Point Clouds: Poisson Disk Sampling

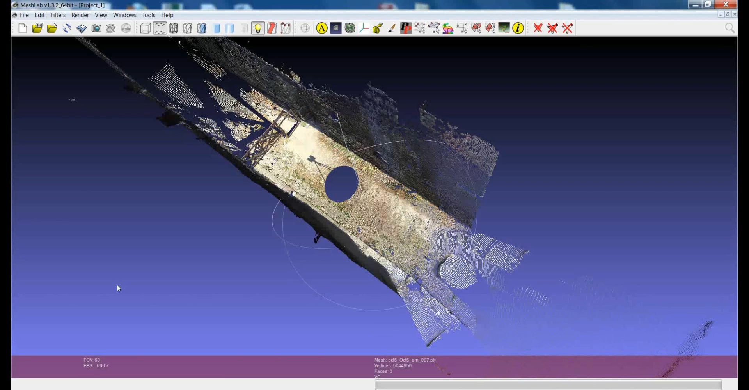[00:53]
even if you are not dealing with several point clouds that have to be put together to create a final model but also when you are starting with a single point cloud. The first step here is to try to reduce, if possible, the number of points which describe each point cloud. Why this? Well, essentially, the idea is that it is better not to have too many points when you are dealing with the processing of point clouds, more point clouds or even only one.
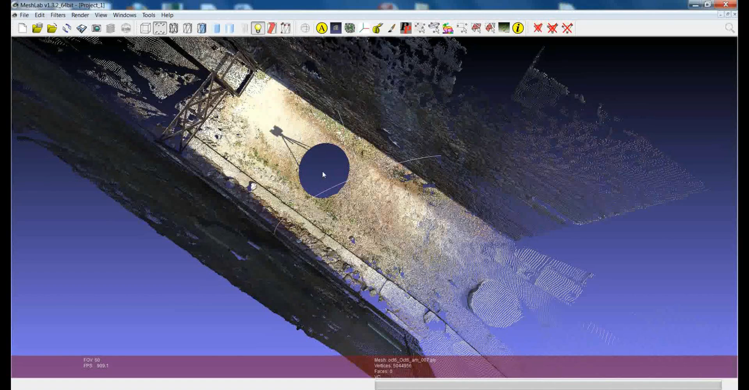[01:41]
What we are seeing here is a typical result of a scanning made with a phase shift scanner or a time-of-flight scanner. The time-of-flight scanner are placed in a position in the space and they make a 360 degrees scanning of the environment around the scanner. Okay, one of the most important things in this is that the resolution of the scan is clearly dependent on the distance of the point with respect to the scanner position.
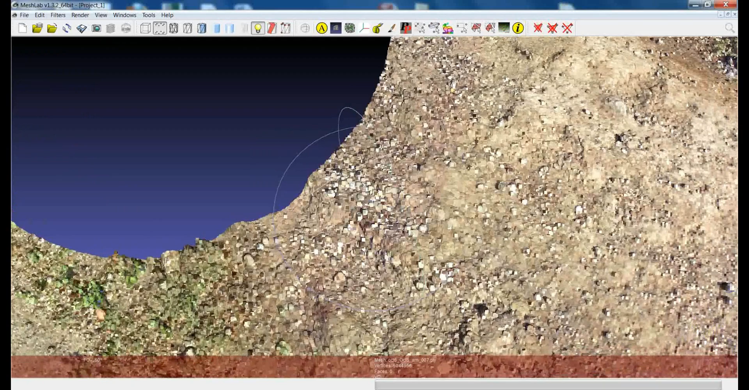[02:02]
This means that all the points which are very near to the scanner are very, very, very dense, like this, while all the points which are more far, they are less dense. Usually, the density of points in the position near to the scanner is really even too big for your necessity.
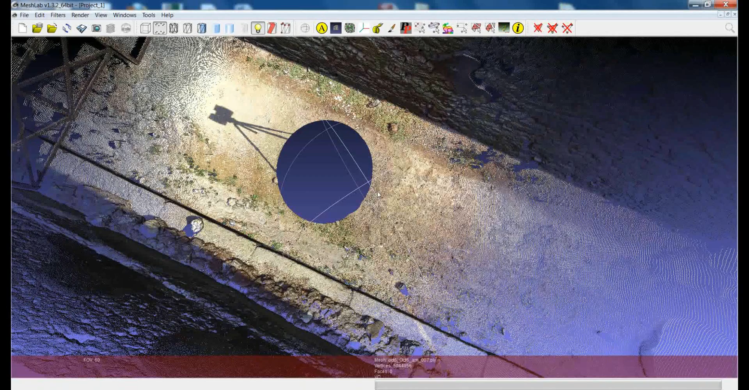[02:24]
For example, in this case, if we get really near, we can see that the distance between points in this position,
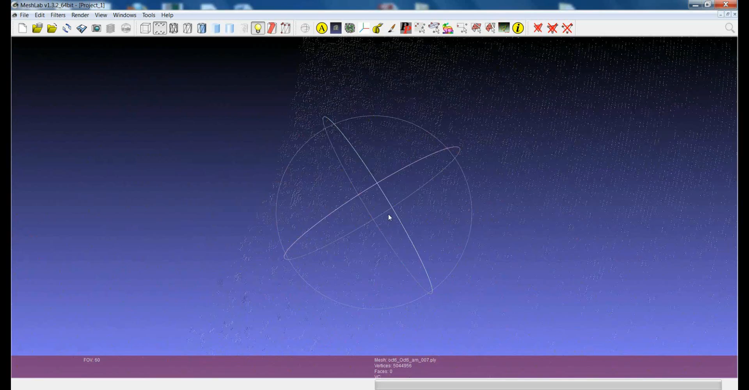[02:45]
So, why not try to reduce the number of points in this point cloud, trying to find the right density for your reconstruction project. So, for example, just think that when you are making a 3D scanning campaign using a time-of-flight or phase-shift scanner, you essentially have more or less the idea of the density of the points that you would like to acquire.
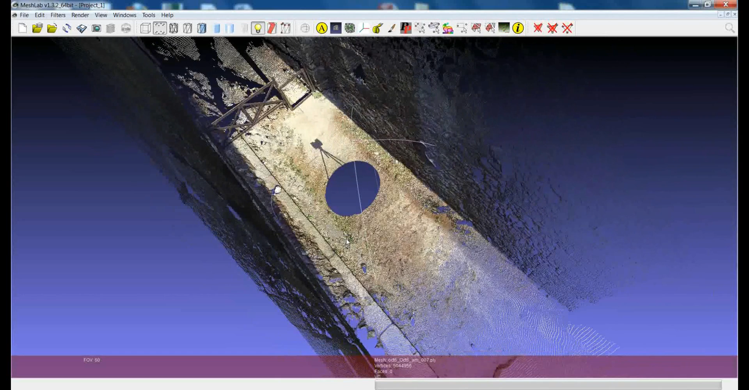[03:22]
You would say like one point every half centimeter, one point every centimeter and so on. So, if you have an idea of it in advance, you can try to resample this point cloud so that the point on average has the distance that was your goal for the acquisition. So, supposing that for this particular scanning, we would like to acquire for each scan one point every, say, half centimeter, we can try to sample the points in a smart way so that all the points which are very dense near to the scanner position will be sampled,
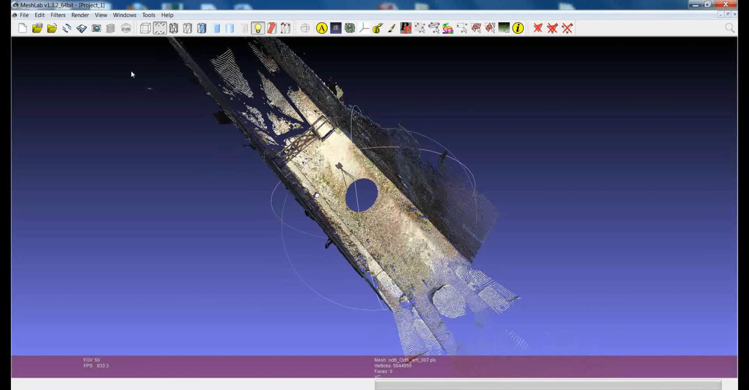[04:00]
while all the points which are much less dense, which are more far to the scanner, will be preserved. And there is one filter in Mashlab which is extremely useful for that, and it works really well. You can find it in the sampling submenu.
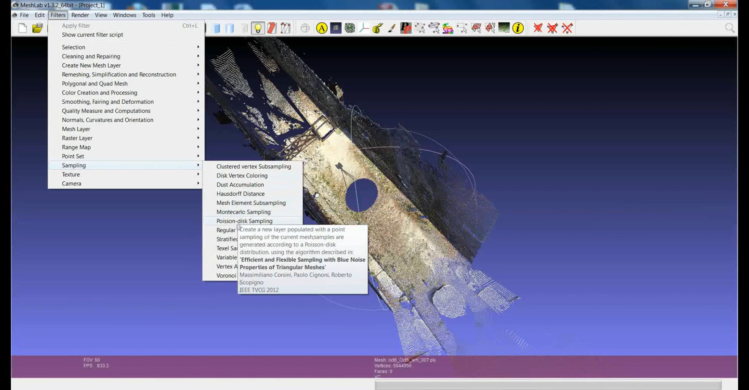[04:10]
It's called Poisson disk sampling. The big advantage of Poisson disk sampling is that you can explicitly tell the filter which is the average distance of the points in the point cloud, so that the algorithm will remove all the points where the areas are very dense and it will preserve the points where the areas are not dense. So, just suppose that we want to have a point every half centimeter, so I write here around 5 millimeters.
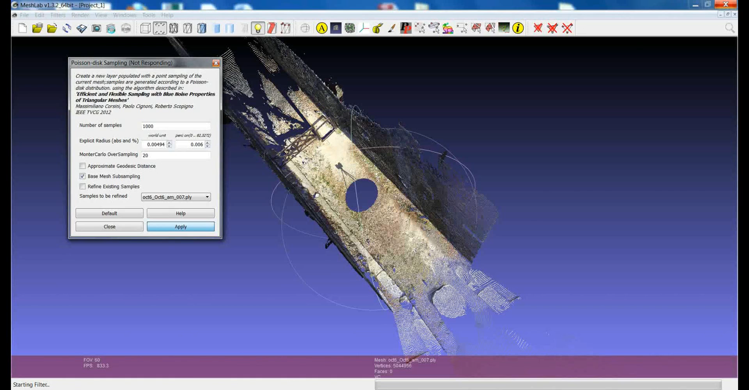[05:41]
It usually takes some time and it creates a new level where you will have your sampled version of the point cloud. What we expect is that the density of the points will be much lower here, while all the points which are far from the scanner will have the very same density. You can see here that we have our original point cloud here. Now I switch to the sampled one.
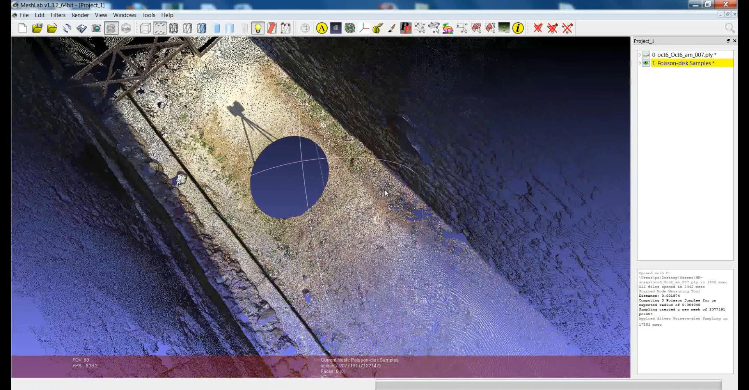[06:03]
You see here that even if I just go a bit more far with respect to the point of view, you see that all the points which are in this area have been perfectly preserved. This is the original scan.
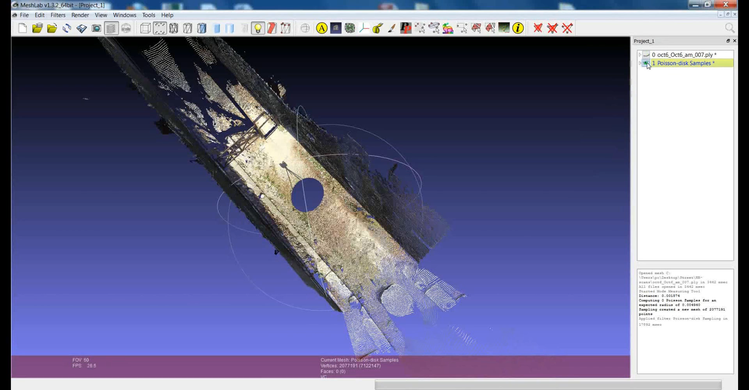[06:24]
And this is the sample scan.
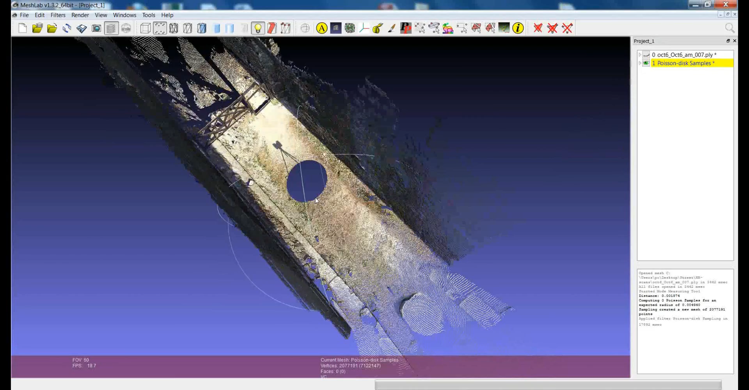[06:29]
While all the points which here you can see their density is really much more continuous,
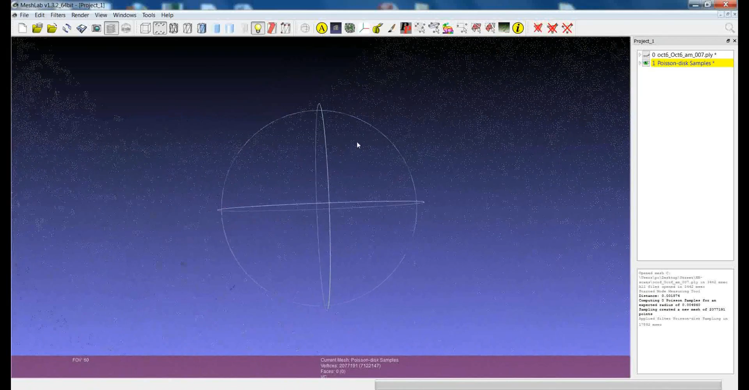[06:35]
while at the beginning the density of this point cloud was really very big,
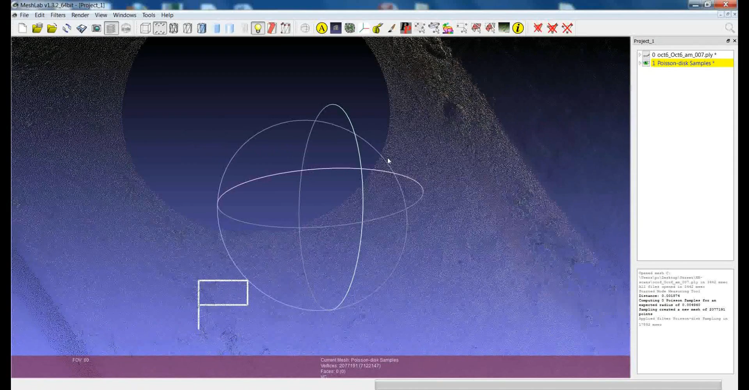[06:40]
like this. So, what did we gain with that? The original point cloud was made by more than 5 million points,